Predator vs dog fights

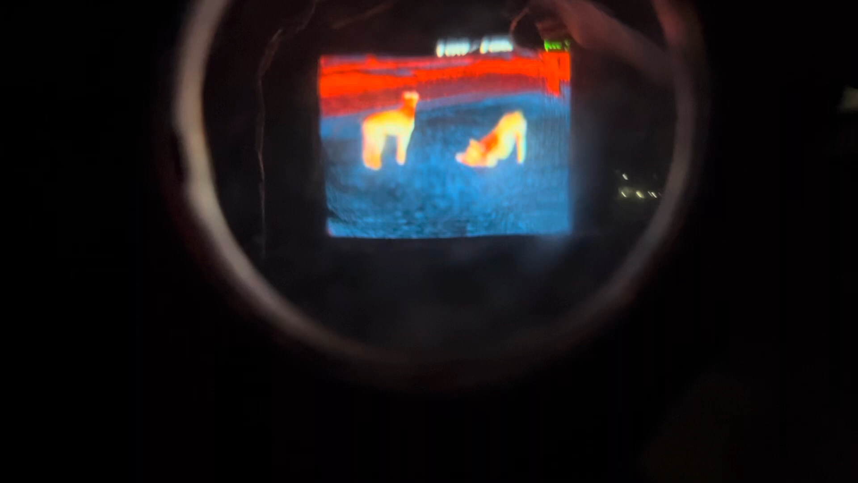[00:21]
Alright, hey, Illegal Dog Fights fans, here we have Jack and Juliet.
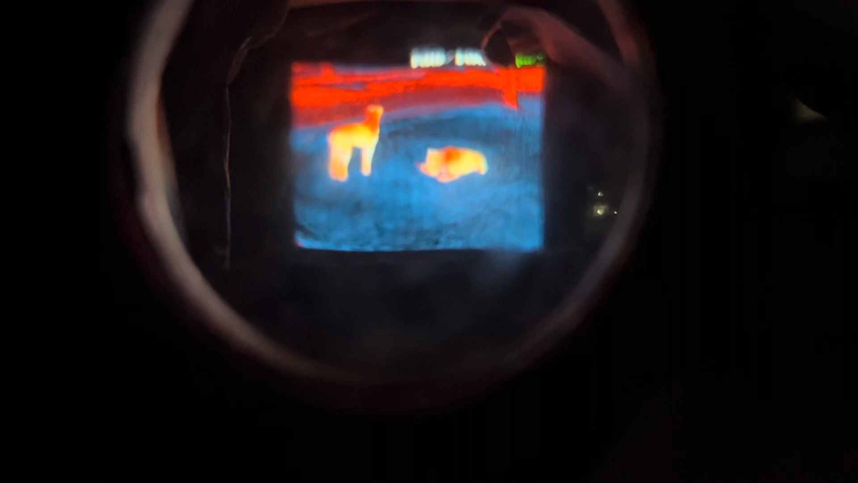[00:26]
Of course, Jack is the one there with the stick on the ground.
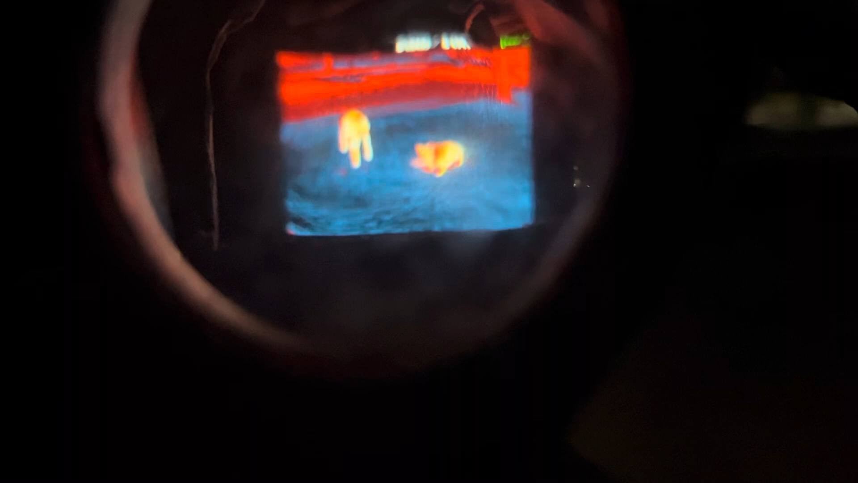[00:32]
So, hey, listen, I am all about dog safety.
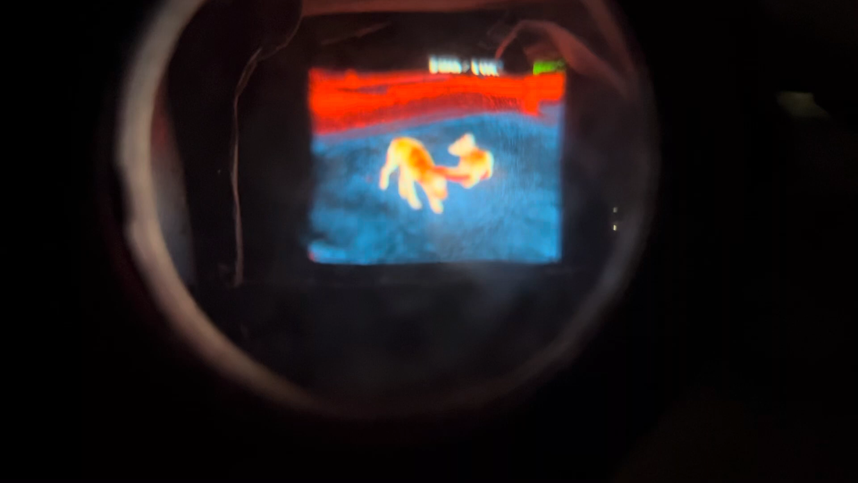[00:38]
If you're on leash walking your dogs at night, you don't necessarily need to have a thermal imager like I do.
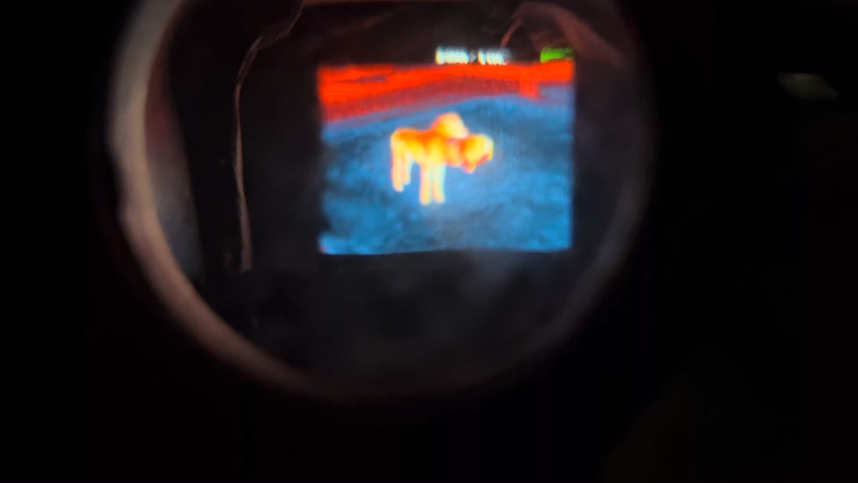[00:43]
Just know where your dogs are.
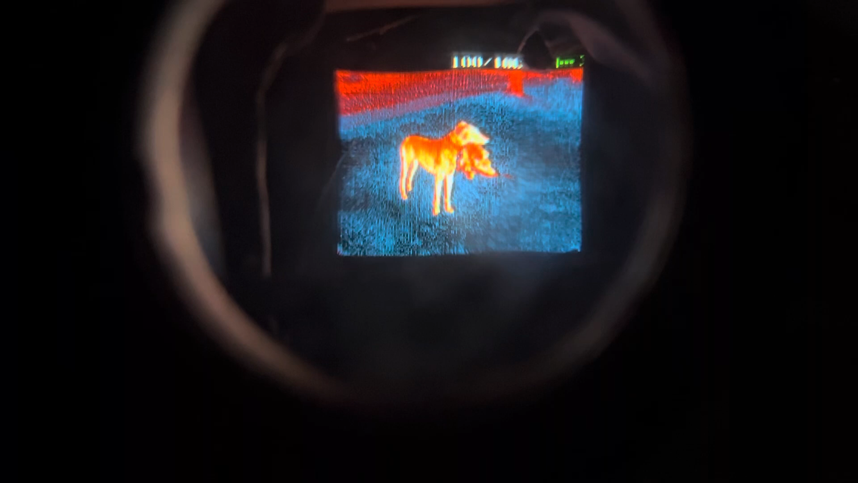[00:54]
does help me figure out where they're at.
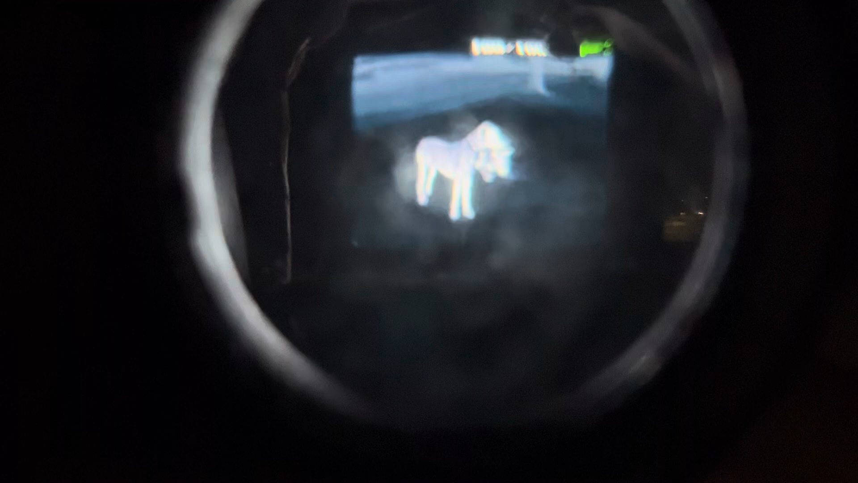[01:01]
And I kind of made this thermal device anyway.
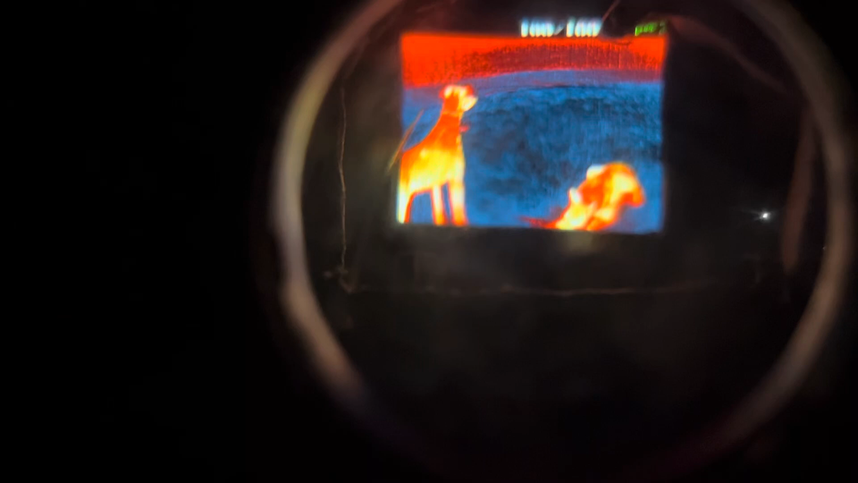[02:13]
Alright, look at Jack, chewing on that stick. You can see...
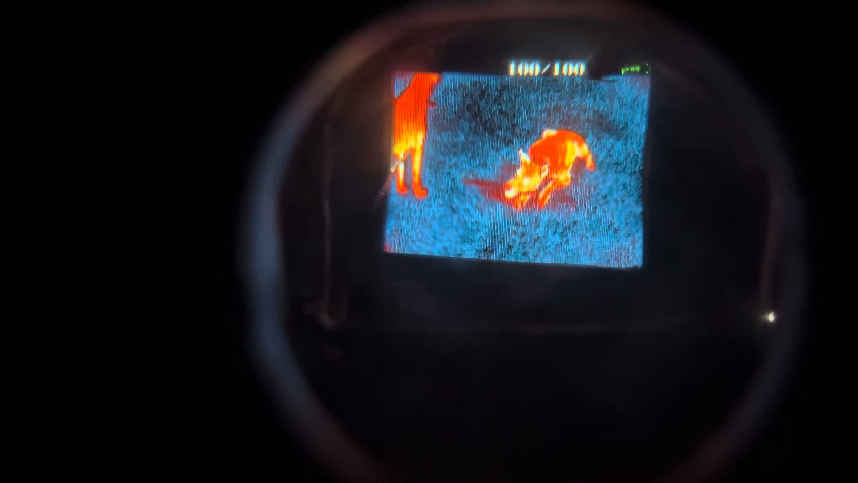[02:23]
right where his, uh... he's chewing is actually warmer.
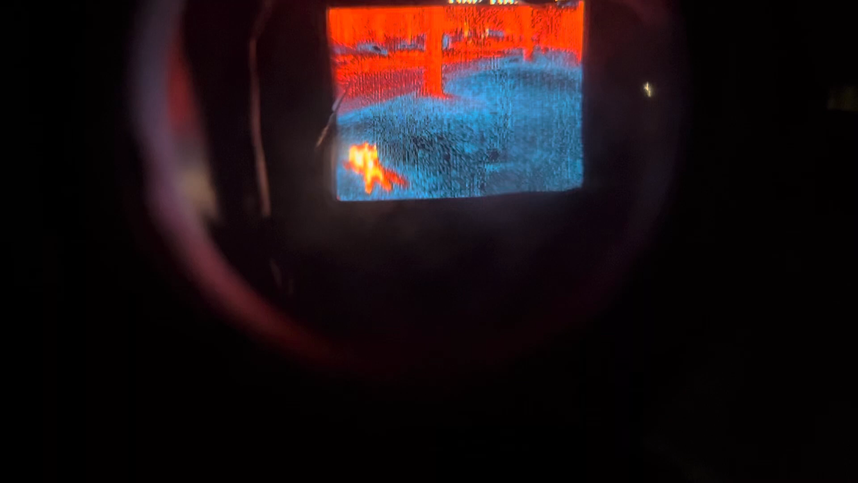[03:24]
I'll cycle through it one more time.